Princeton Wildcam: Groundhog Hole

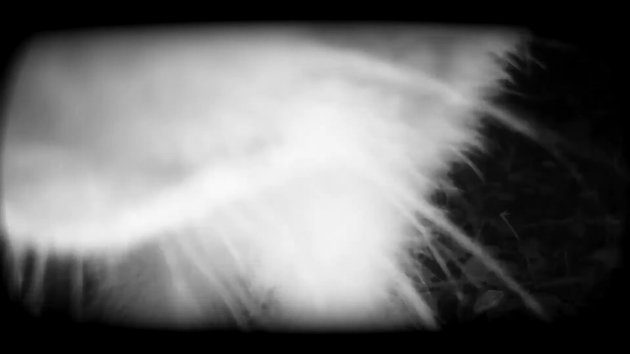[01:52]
It even comes very close to the camera raccoons are very curious and sniffs at the camera so I have like a shot from of the raccoon this close but still no groundhog.
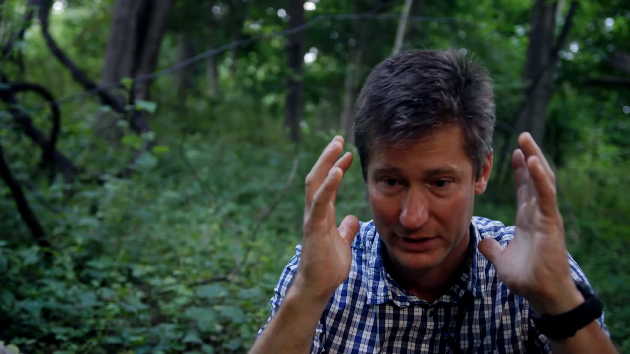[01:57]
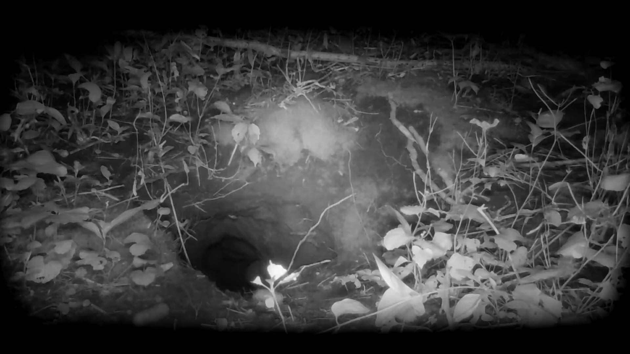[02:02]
Then finally something came out of the burrow one night we see this mouse tiny mouse jumping out here looking around going around fast and disappearing back.
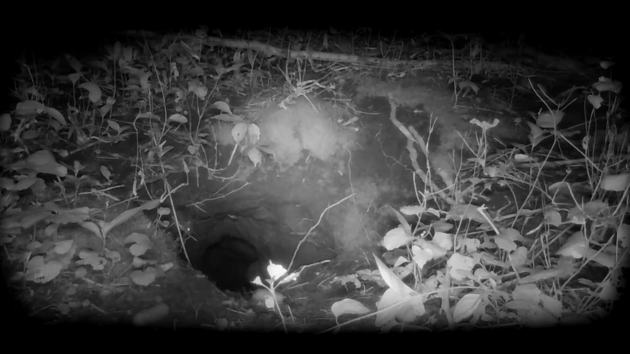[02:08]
So at least there is an inhabitant of the of the burrow but it's it's this small.